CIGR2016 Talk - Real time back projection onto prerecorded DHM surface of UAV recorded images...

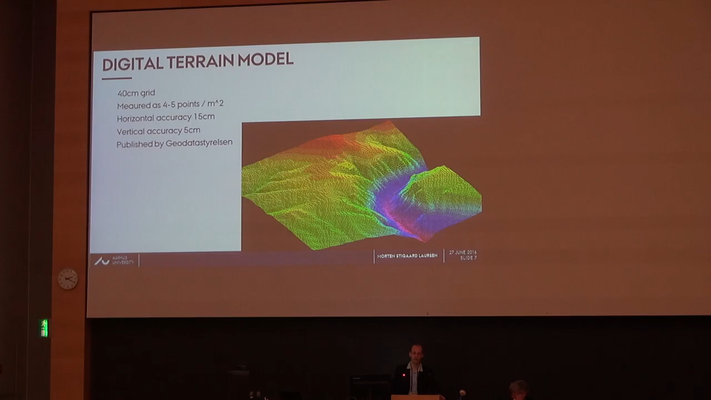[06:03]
And what we did was to use field terrain modeling, which is simply a model of the height all over the country. In the case of Denmark, this is a model that's publicly available as free data. And it seems to be the case that this is appearing more and more all over Europe with these freely available terrain models. So we're using this model, and we're assuming that the point we're looking for is located somewhere on the ground.
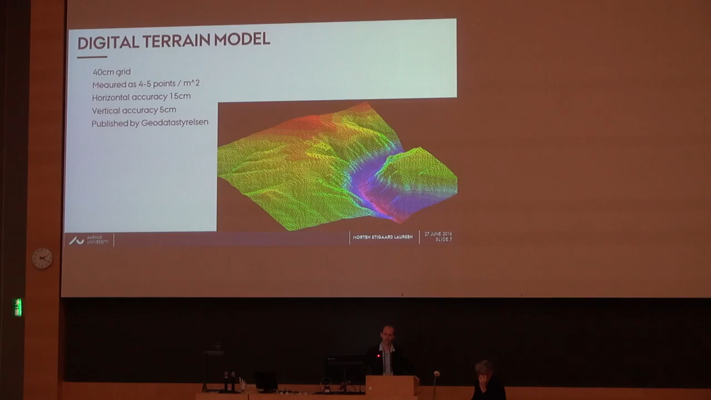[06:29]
That is the intersection between the terrain model and the point from the camera.
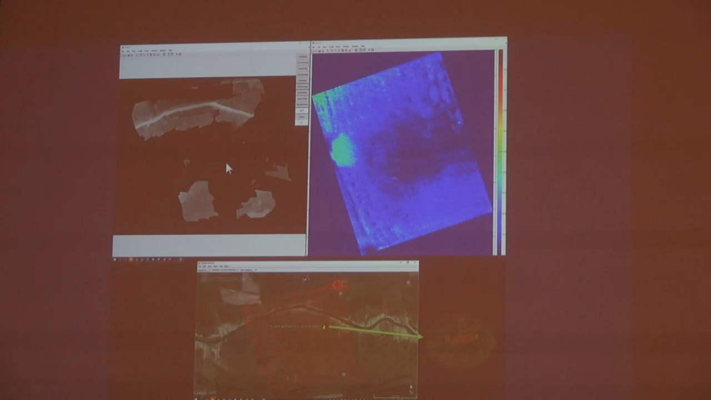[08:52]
And either we have a thermal image which is stitched incorrectly so we have absolutely no information, or we can just go and get a normal orthophoto. Doesn't even have to be taken at exactly the same period of time, because the landscape will quite often look a lot alike when you are into this narrow area, and will just simply reproject the corners of the image in there and allow the user manually to correct for any obvious errors in the projection results.